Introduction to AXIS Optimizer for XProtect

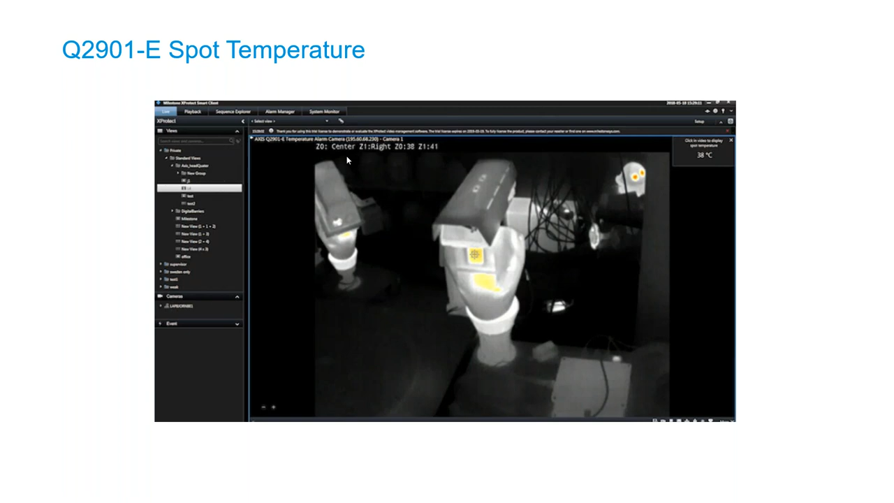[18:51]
On screen: spot 38°C
rises too high then you can automatically have an alarm inside the management client or in the alarm manager for the smart client and it will uh of course look like this so here's the demo
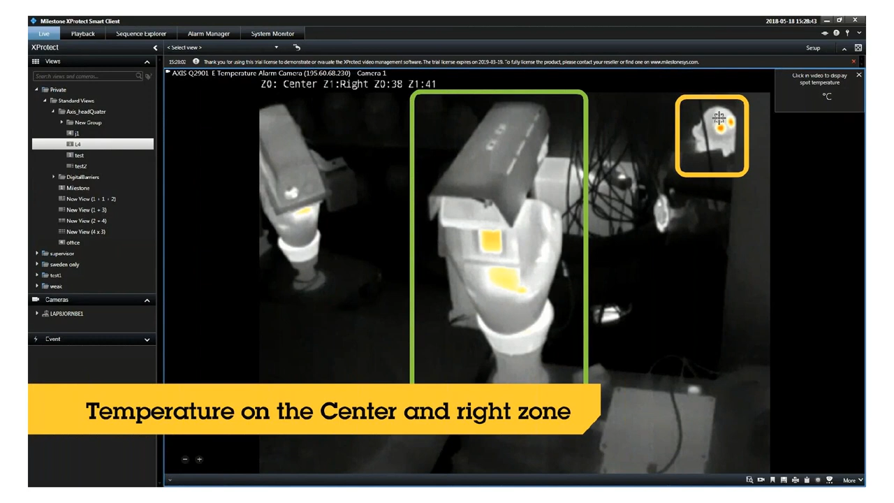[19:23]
there's two zones defined in the image in the middle and in the right upper corner to measure the average temperature in this zone and it's also shown in the upper left corner in the image as an overlay text so these zones can be configured uh of course from the cast assistant
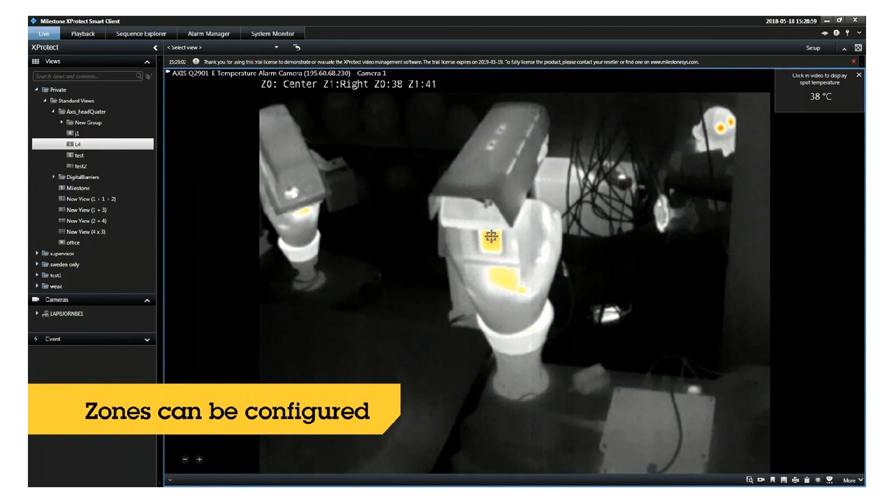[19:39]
On screen: spot 38°C
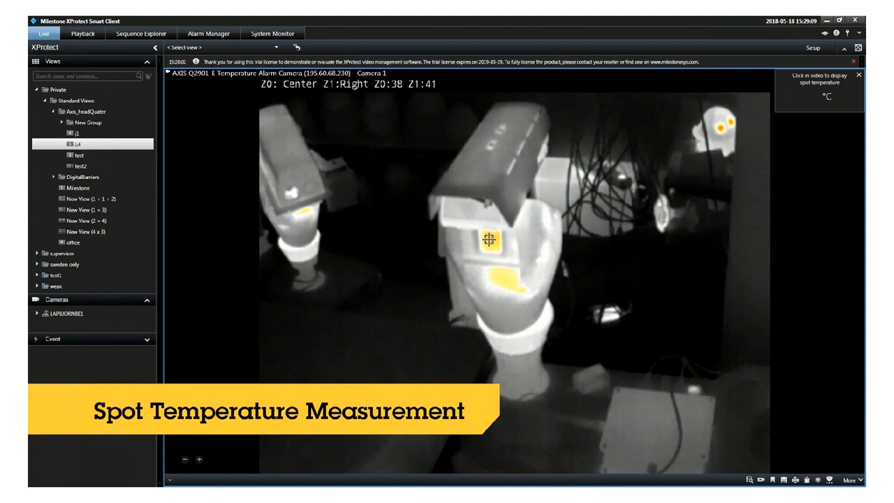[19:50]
click anywhere in this or in the image to um to show the temperature the actual temperature of that area and of course when a song gets too hot we can generate alarms for this